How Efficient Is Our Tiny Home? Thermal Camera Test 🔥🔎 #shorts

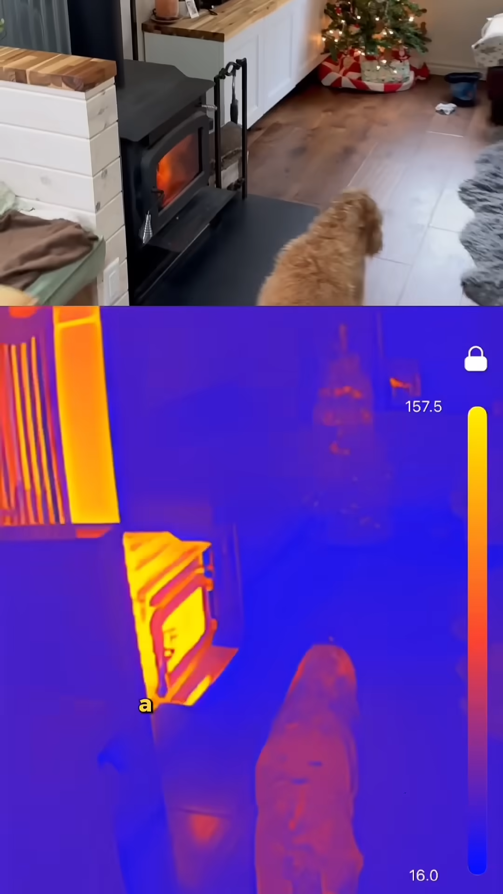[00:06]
We have heated floors, a really warm wood stove, and a heat pump.
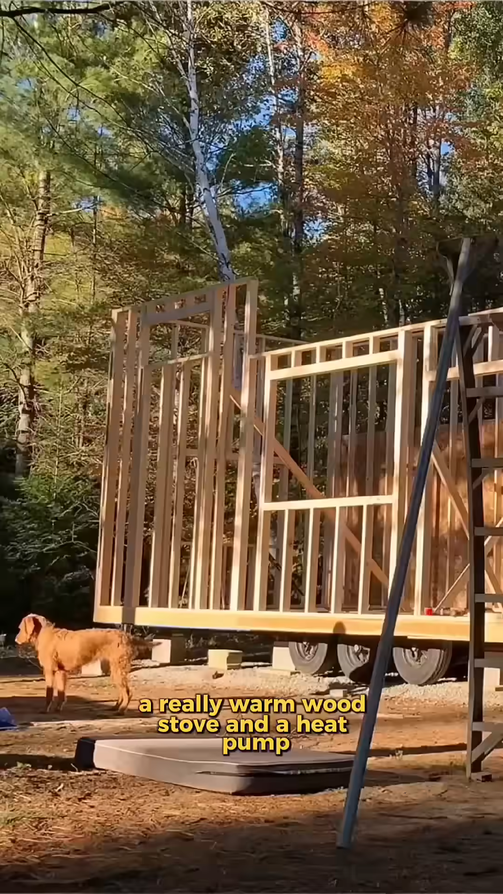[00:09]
We built the entire home from scratch ourselves, so let's see how we did.
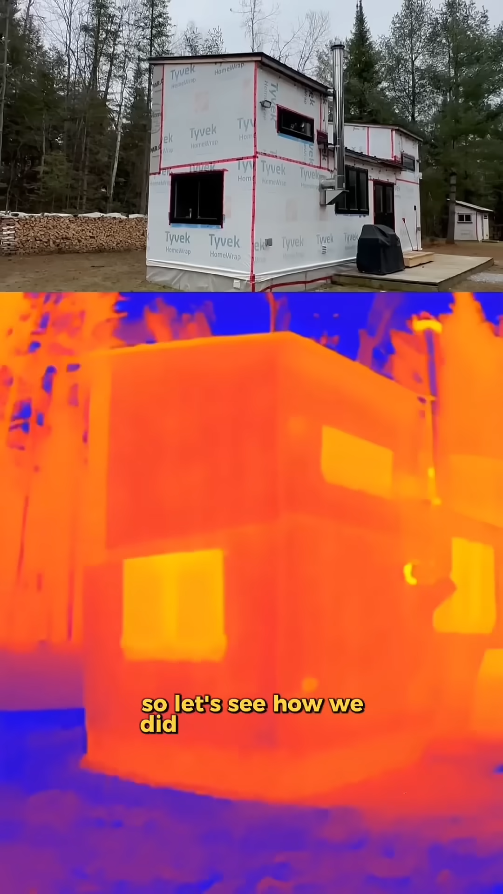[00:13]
The exterior has no siding yet, so you can actually see the studs through the wall, which is normal,
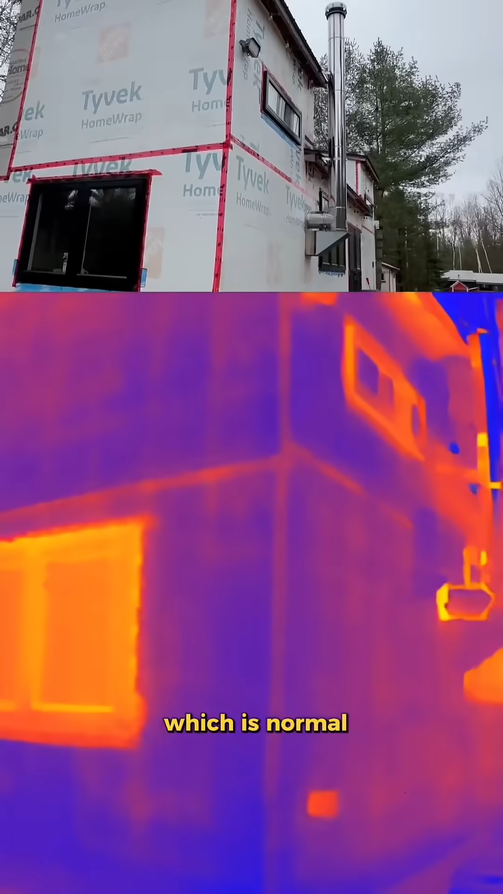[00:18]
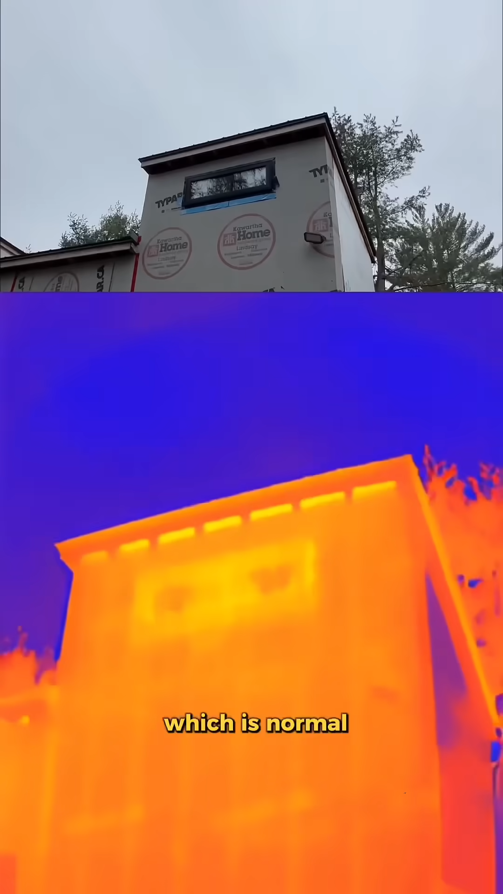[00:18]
but so far so good on the exterior of the home. No major problems. You can see there's a little bit of heat loss through the windows, through the exhaust fence.
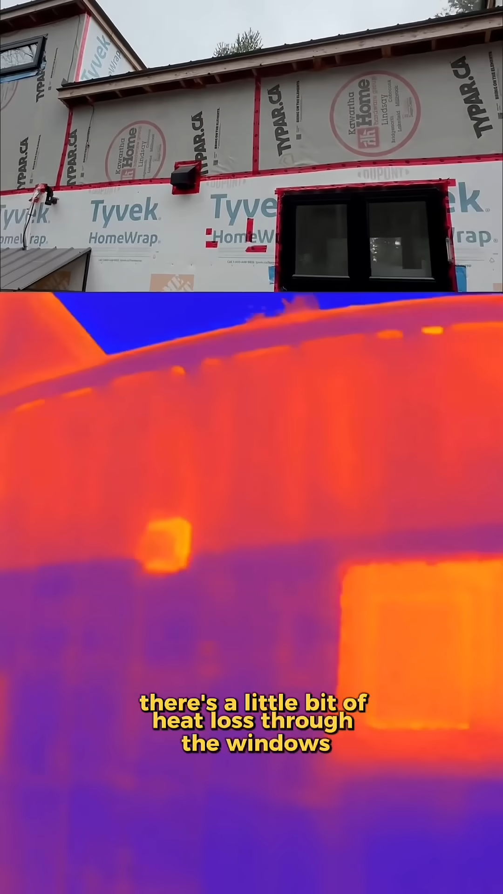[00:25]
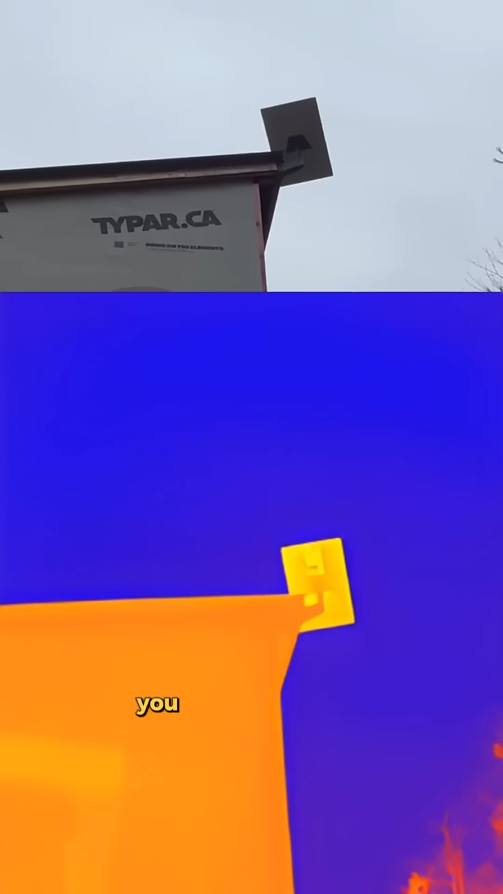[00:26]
You can also see our Starlink is fairly warm, but so far so good.
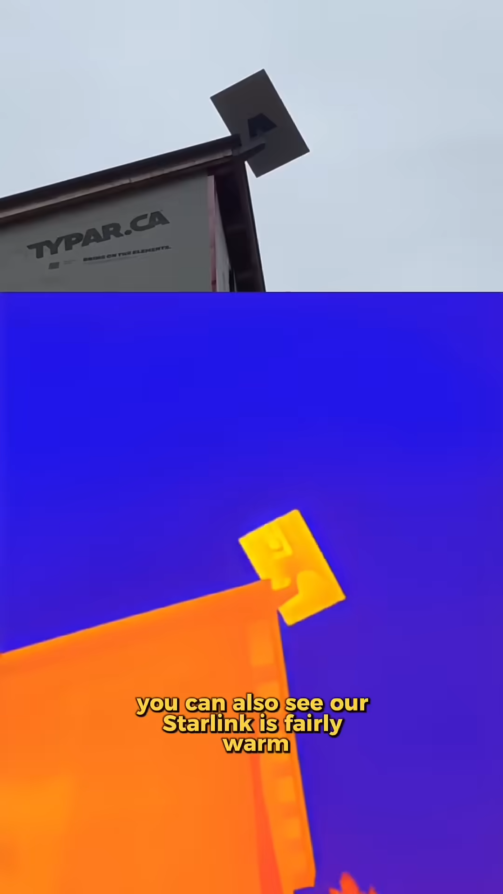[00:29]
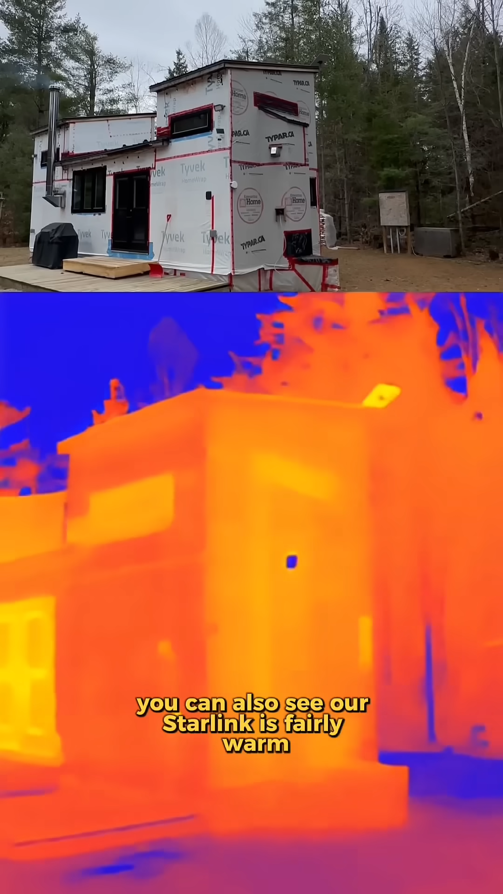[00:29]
No major problems.
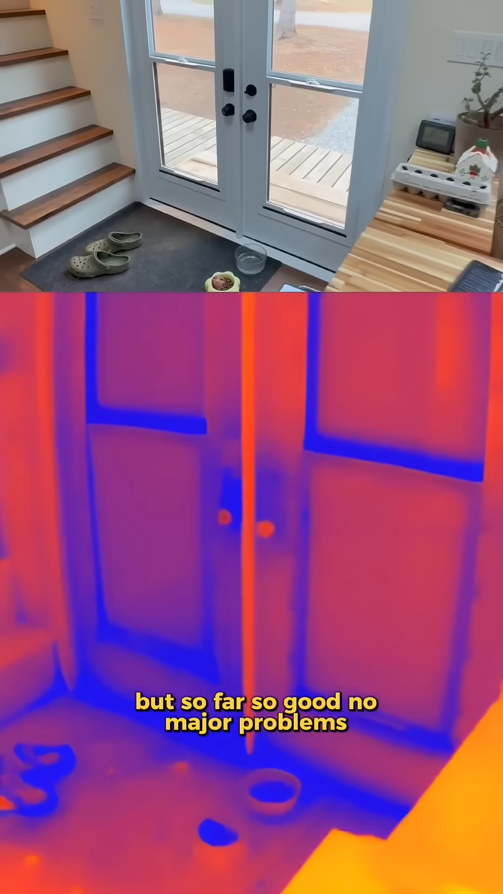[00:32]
From the inside we lose a bit of heat through our double doors,
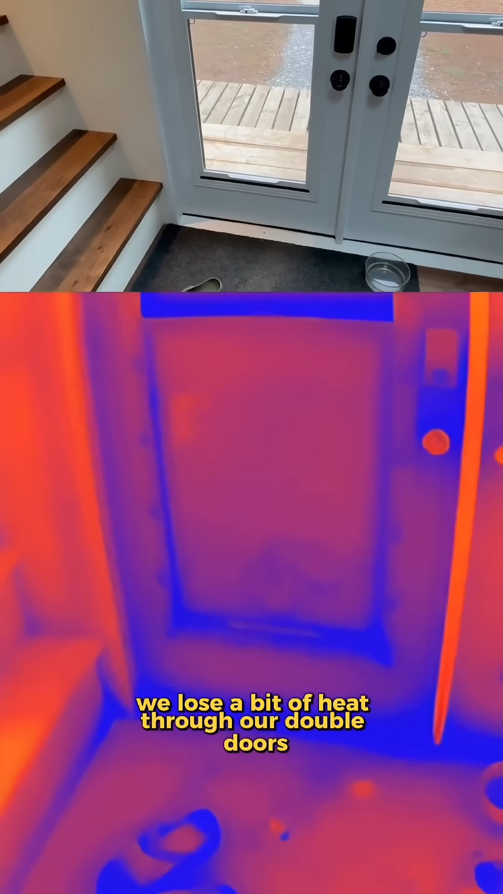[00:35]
and a bit more through our skylights of course,
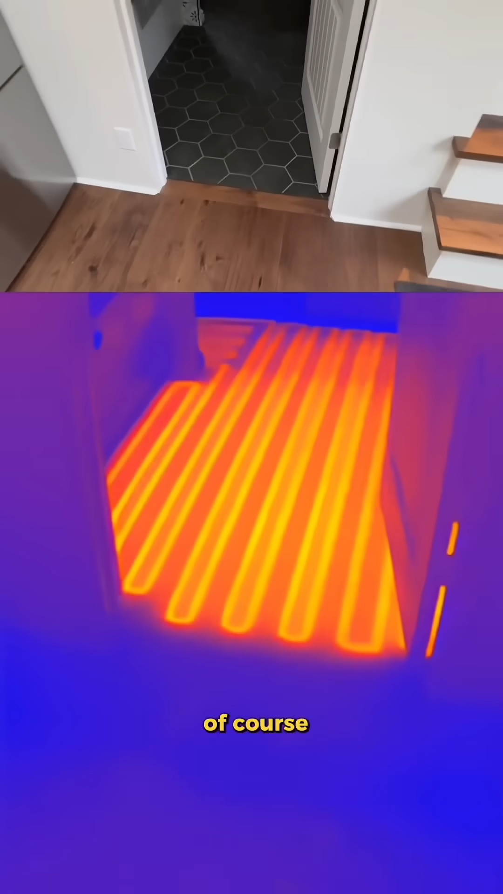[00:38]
but you can just see how cozy these electric floors are.
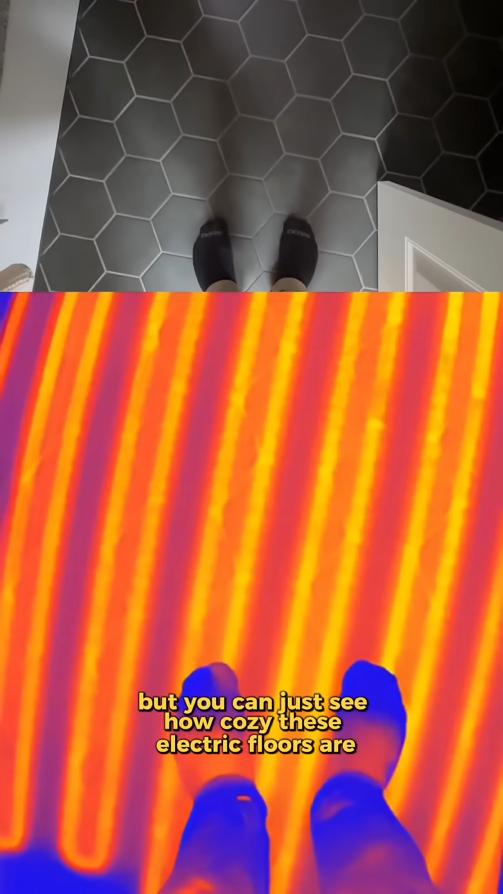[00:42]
Everything looks super cool on thermal camera.